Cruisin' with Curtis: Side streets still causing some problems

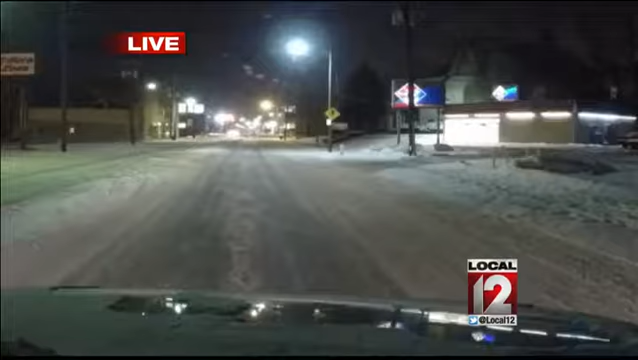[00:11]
Hey, Cammie, just imagine. This is how the day has been for you. Slow moving on all of the main roads.